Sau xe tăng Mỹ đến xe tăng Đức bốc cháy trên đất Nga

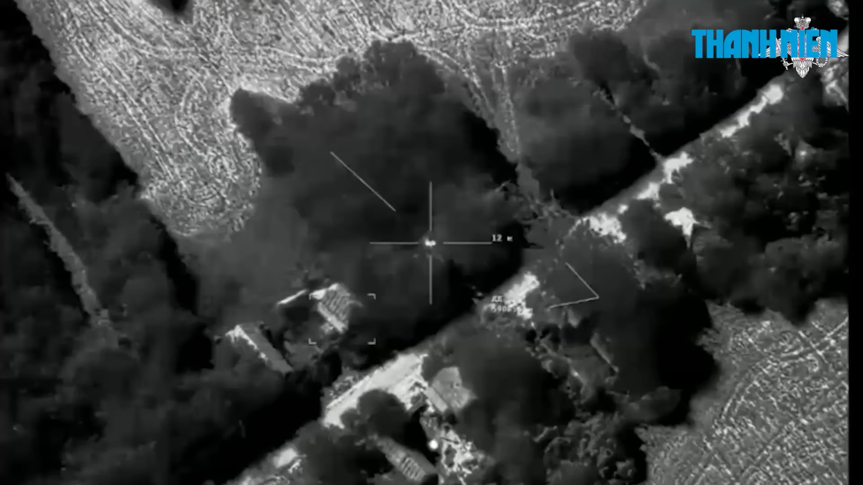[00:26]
Cũng trong ngày 19 tháng 9, Bộ Quốc phòng Nga đăng một video cho thấy một xe chiến đấu bộ binh CV-90 bị phá hủy.
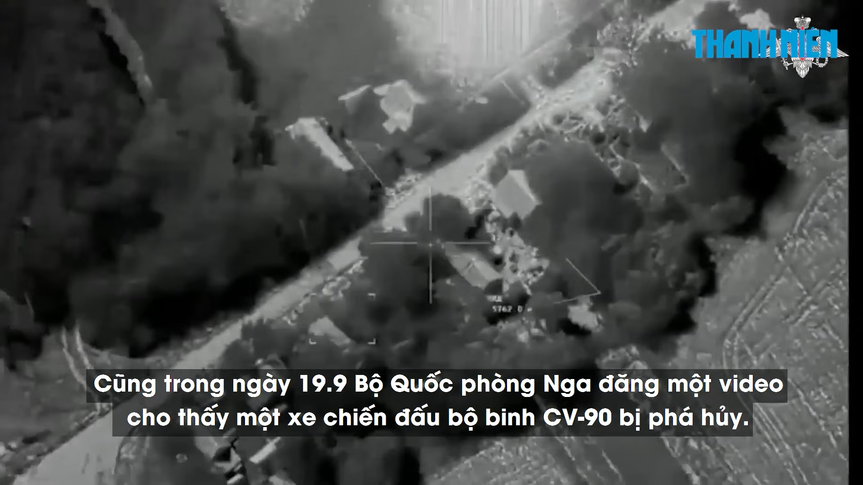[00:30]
Không rõ đoạn phim được ghi lại khi nào.